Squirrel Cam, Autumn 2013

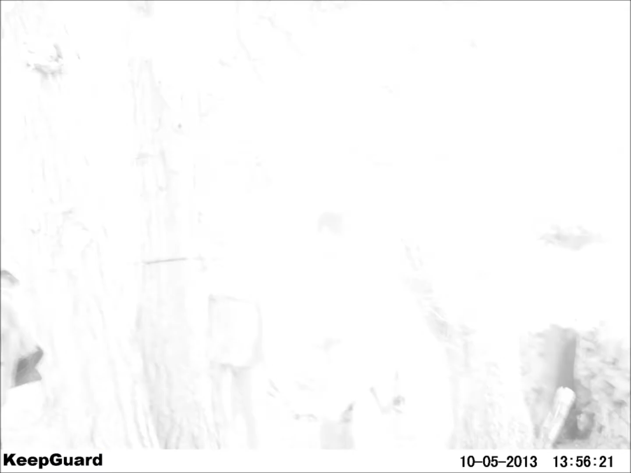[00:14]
Open it at the top, that's where the feeder is.
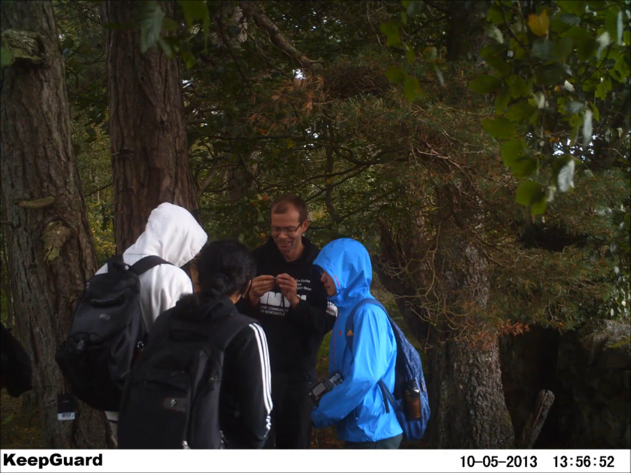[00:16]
Ooh, white, white flash. Checking out what the food is, checking out what's been nibbled, walking away.
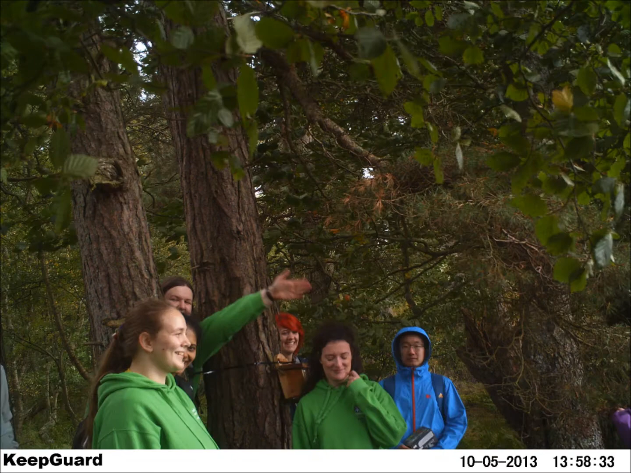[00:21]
Hand up, smiles.
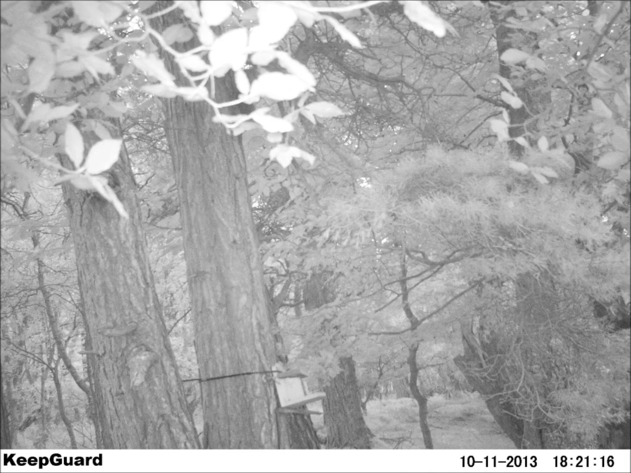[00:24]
Taking a photo, it's on grey, black and white.
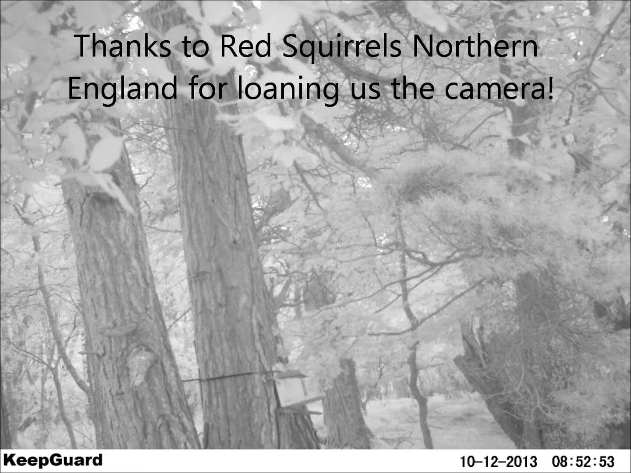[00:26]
This must be night time, and it's eight, nine in the morning. It's weird, like, ooh, there we go, colour, green. Anything happening, nothing happening yet.
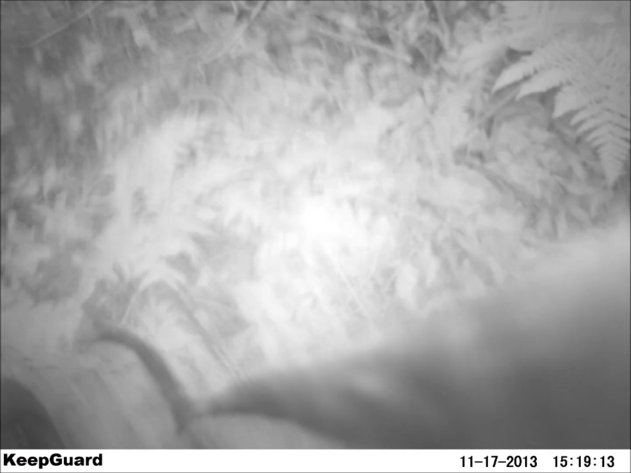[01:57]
Who are these people? White light.